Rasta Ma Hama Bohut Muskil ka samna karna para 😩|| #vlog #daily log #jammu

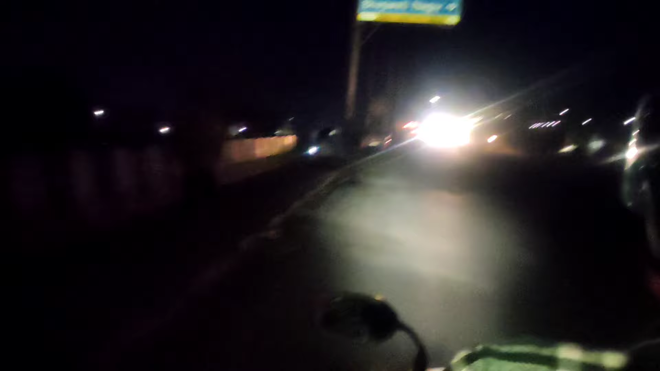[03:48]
बस हम निकल चुके हैं घर के लिए और बाकी देखो आगे अंधेरा जो ना वो काफी ज्यादा पड़ चुका हुआ है।